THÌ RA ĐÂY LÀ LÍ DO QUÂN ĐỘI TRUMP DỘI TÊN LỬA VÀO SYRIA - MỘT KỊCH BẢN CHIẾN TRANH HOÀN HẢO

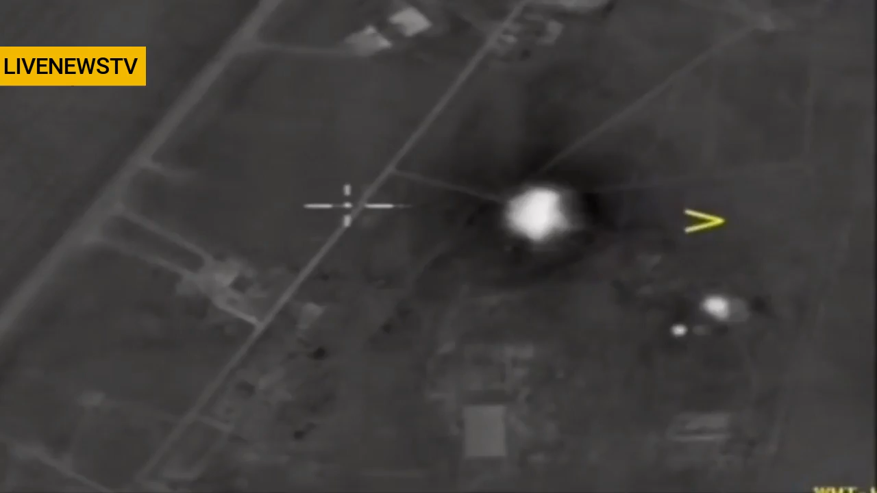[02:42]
Chỉ có 23 tên lửa trúng mục tiêu 9 máy bay chiến đấu của Syria cùng một số nhà chứa máy bay đạn dược và nhiên liệu tại căn cứ không quân Al-Sheraz đã bị phá hủy trong cuộc tấn công của Mỹ.